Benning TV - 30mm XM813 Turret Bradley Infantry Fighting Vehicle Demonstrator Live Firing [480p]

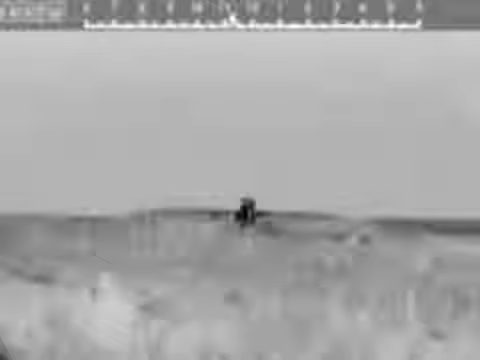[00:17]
The primary game-changer here is the is the accuracy of
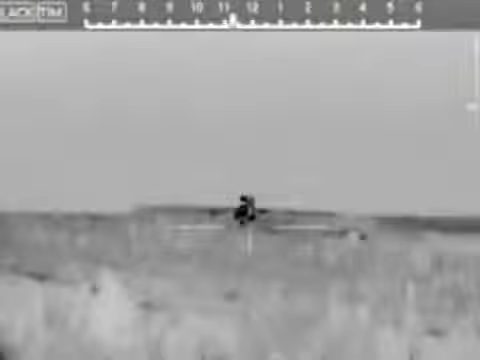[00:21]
the fire control system and it allows you to kill targets with shorter bursts with more stowed kills it